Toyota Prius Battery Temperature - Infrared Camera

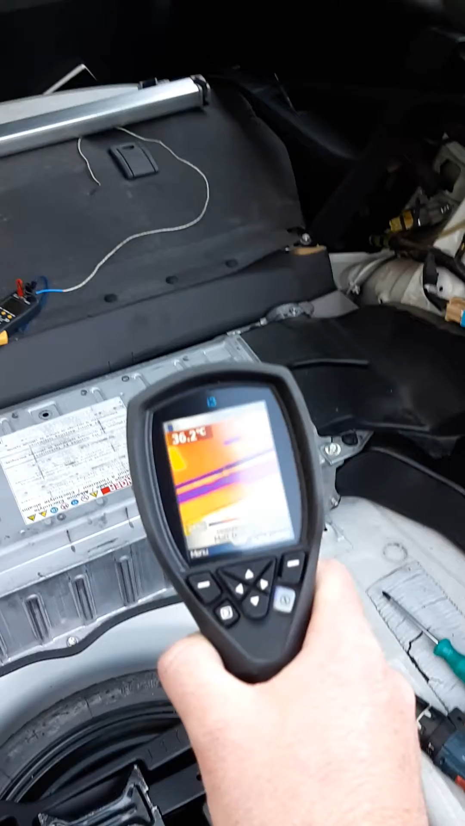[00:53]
You can see, okay, so what I'm going to show you is there where the fan is.
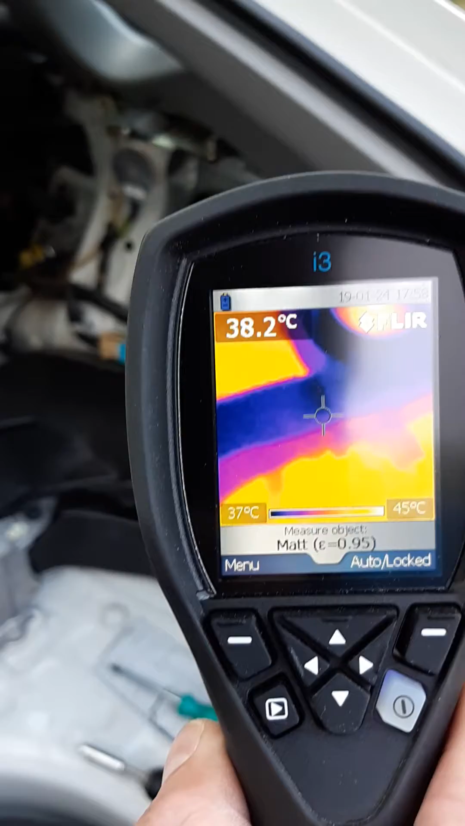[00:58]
On screen: spot 38.2°C, scale top 45°C, scale bottom 37°C
I just want to show you that the fan is actually running and you'll see the differential in temperature here.
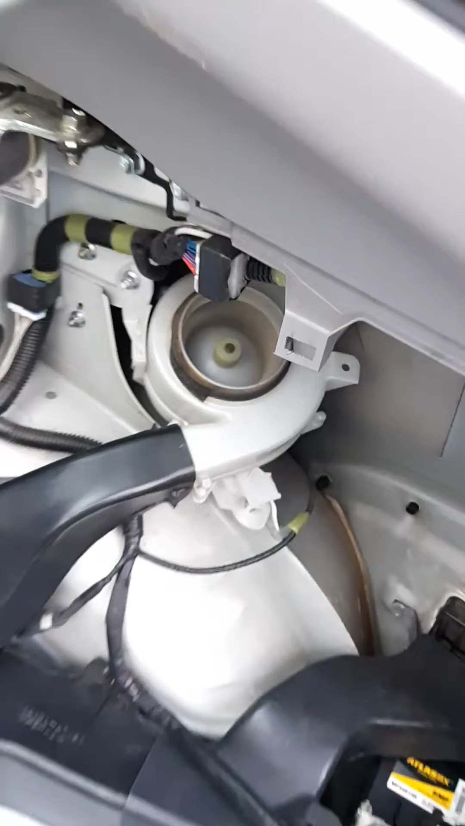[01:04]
So if I aim there at the fan,
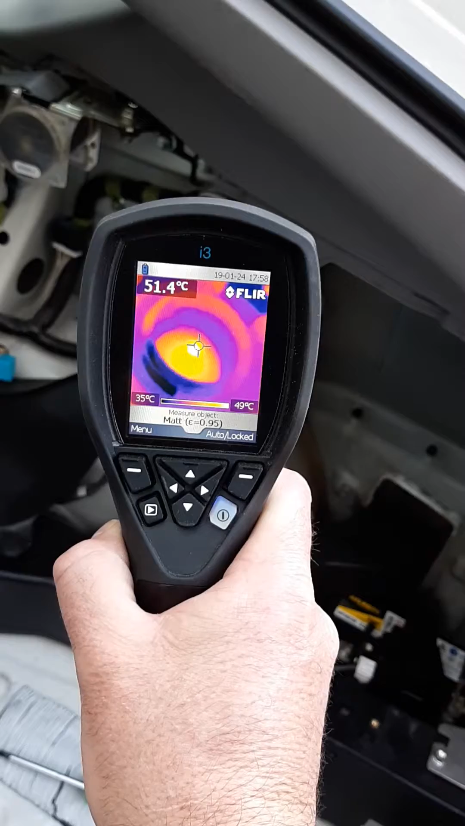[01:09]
On screen: spot 51.4°C, scale top 49°C, scale bottom 35°C
you can see there in the middle of the fan you're looking at 51 degrees on the side of the fan.
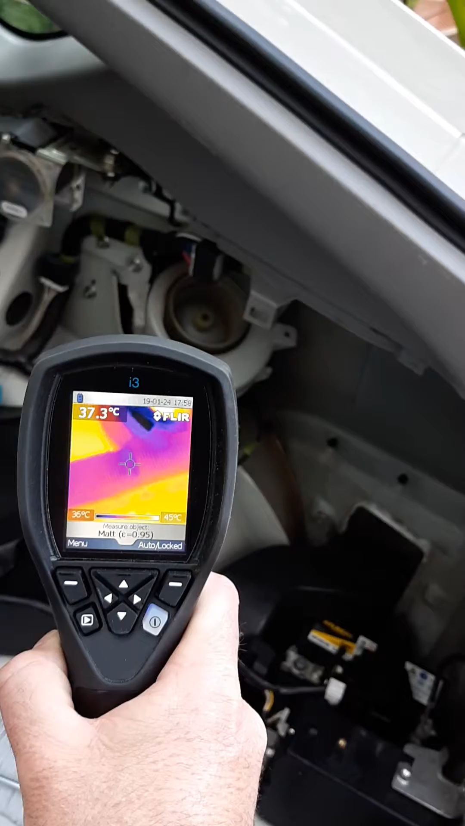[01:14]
On screen: spot 37.3°C, scale top 45°C, scale bottom 36°C
Now, I want to show you where it's actually blowing cooler air.
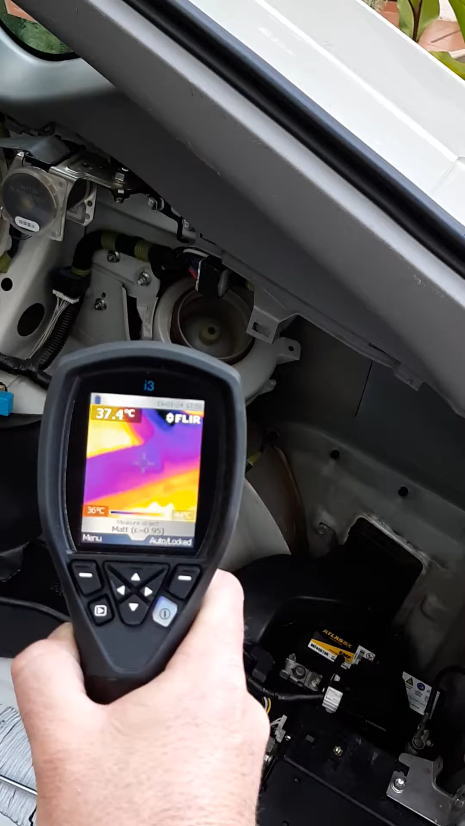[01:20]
On screen: spot 37.4°C
Cooler air going there is approximately 37 degrees and it goes into this top duct here.
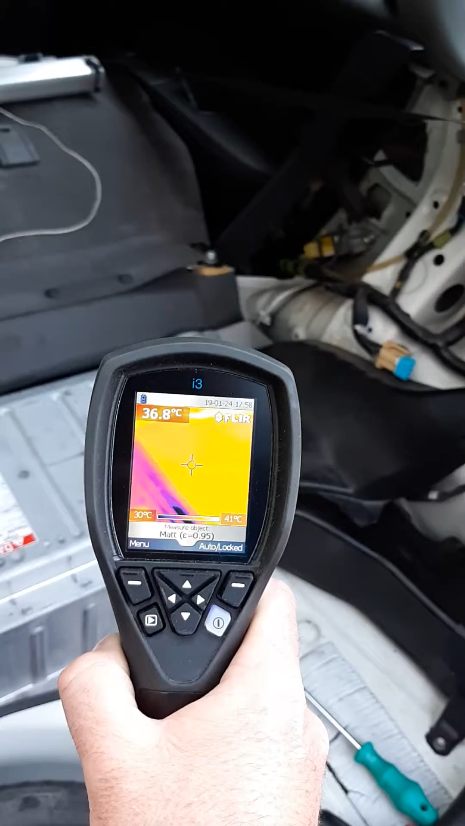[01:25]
On screen: spot 36.8°C, scale top 41°C, scale bottom 30°C
There, into the top vent. It goes across the top, turns around there.
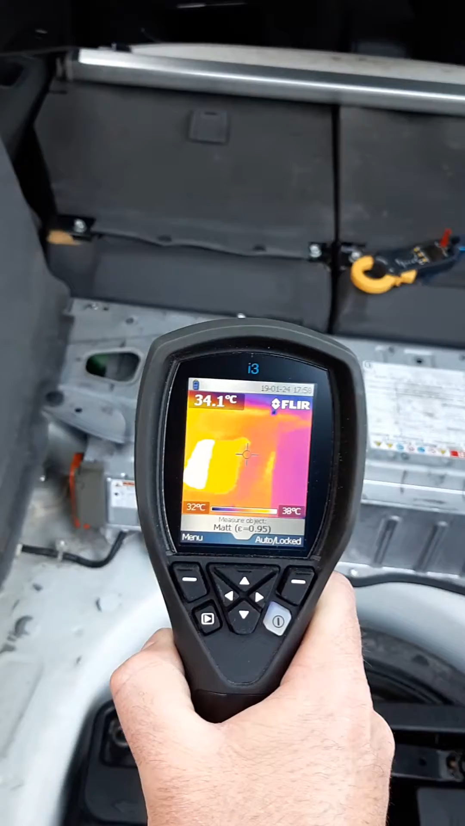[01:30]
On screen: spot 34.1°C, scale top 38°C, scale bottom 32°C
You can see it's pretty hot inside there, 43. Then it goes out the bottom duct there.
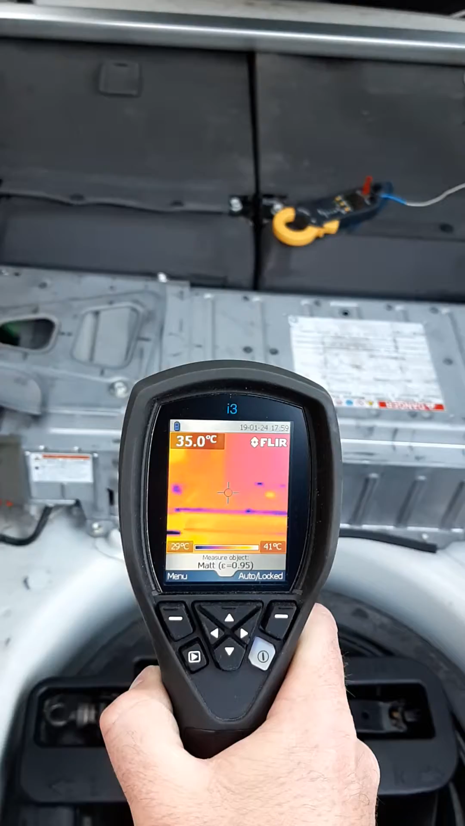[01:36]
On screen: spot 35.0°C, scale top 41°C, scale bottom 29°C
Right? And this is where it starts getting hot.
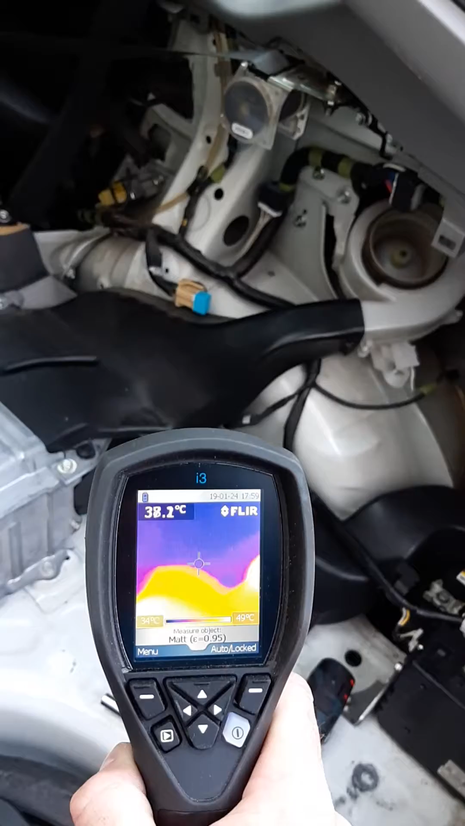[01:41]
On screen: spot 38.2°C, scale top 49°C, scale bottom 34°C
You can see how hot that exhaust pipe is from the extraction fan.
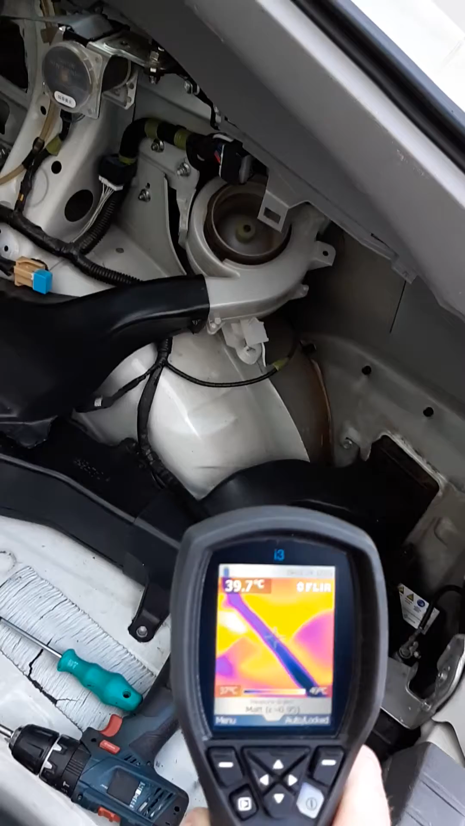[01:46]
On screen: spot 39.7°C
And there, where it goes out the reed valve, or the louver there, you can see it's extremely hot.
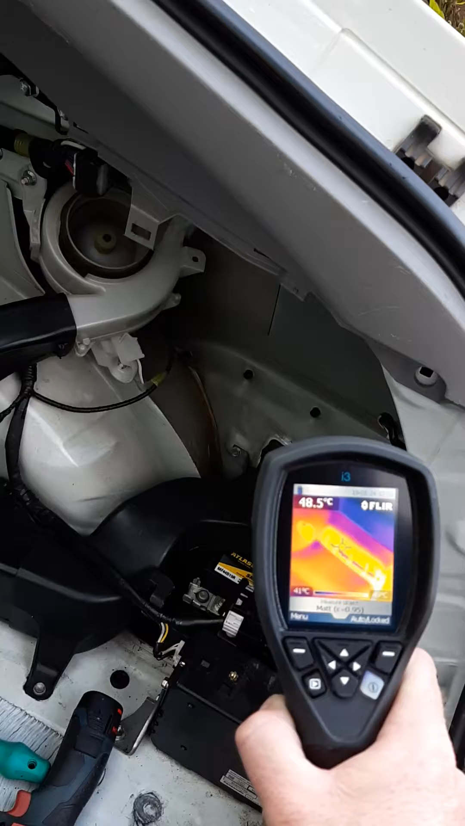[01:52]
On screen: spot 48.5°C
Almost 50 degrees.
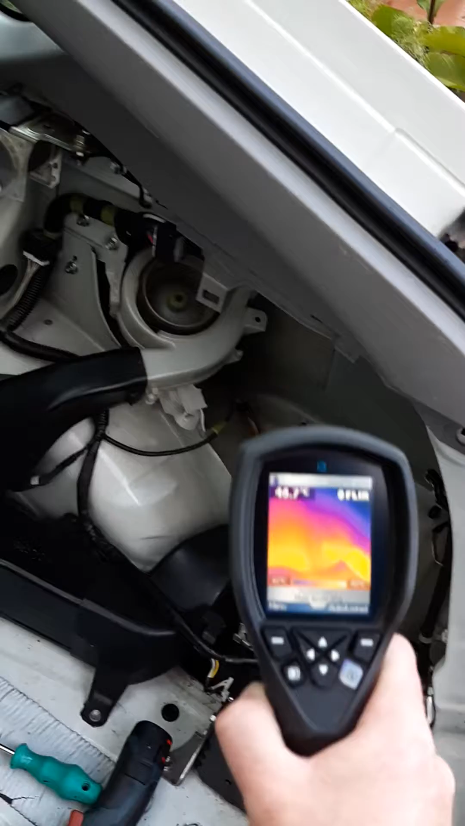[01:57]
So, what we can say here is that the fan is definitely working. It's turning and it's not seized.
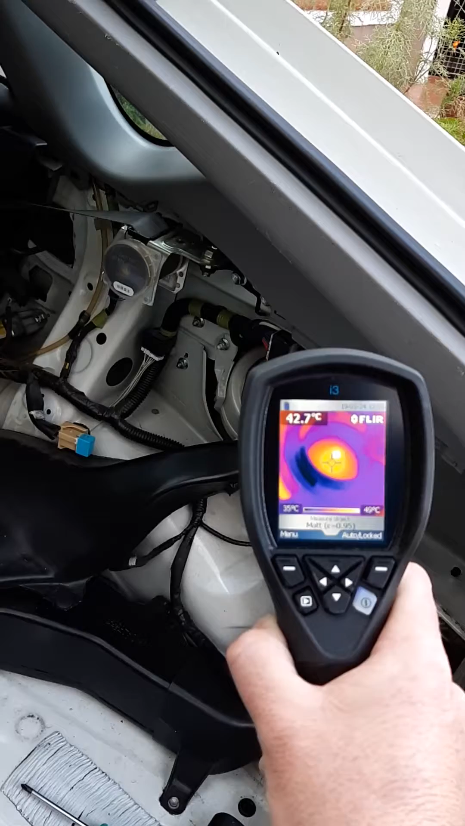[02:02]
On screen: spot 42.7°C, scale top 49°C
About two weeks ago, I'd cleaned it. It was full of lint and dirt,
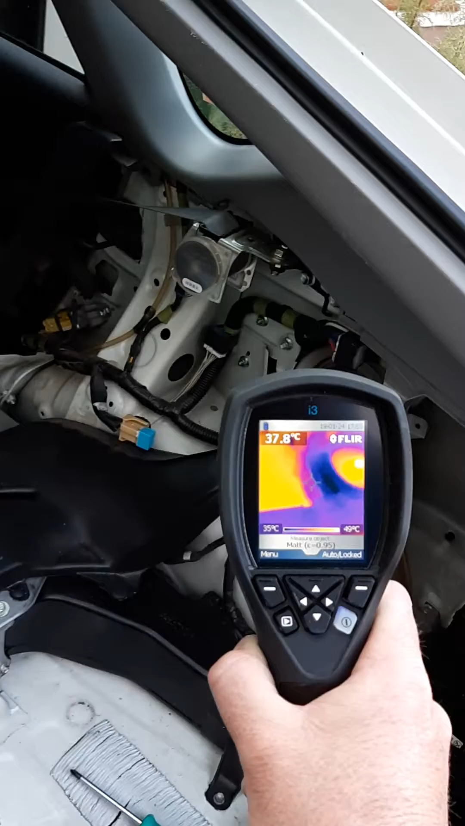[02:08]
On screen: spot 37.8°C, scale top 49°C, scale bottom 35°C
so I'm happy to say that it's actually working and it's extracting heat. Just by looking at the temperature differential.
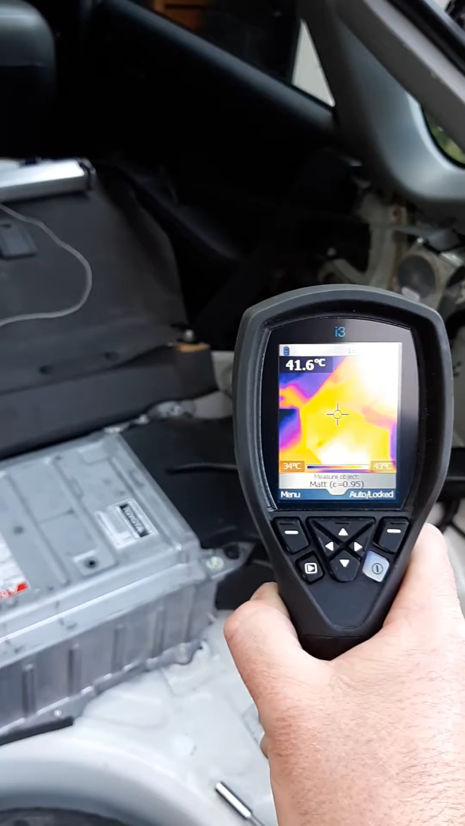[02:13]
On screen: spot 41.6°C, scale top 43°C, scale bottom 34°C
So, just calculating there, the top duct is 36.
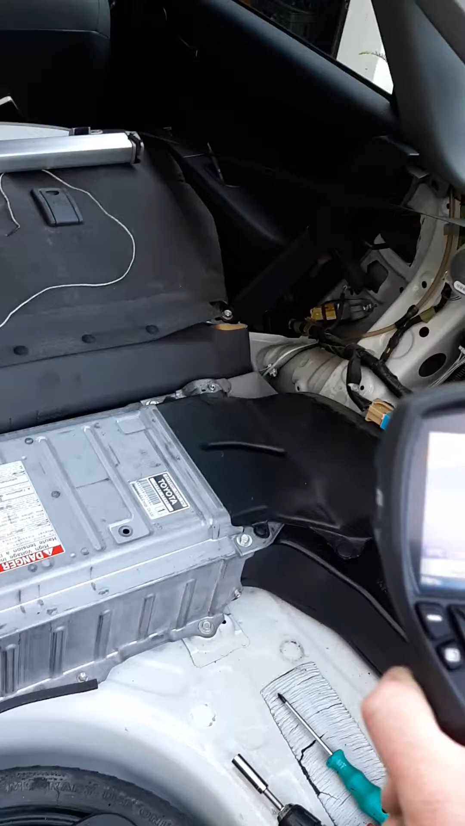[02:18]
And then the exhaust duct, there, is about 45, 48, 46. So, you're looking at a delta T of 30, sorry, 10 degrees.
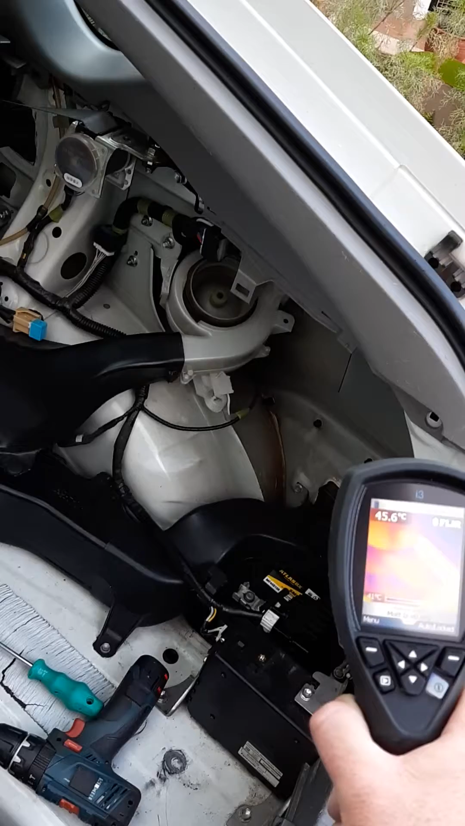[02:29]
On screen: spot 45.6°C
Delta T of 10 degrees there. It's extracting. I hope this is helpful. Just a bit of insight here.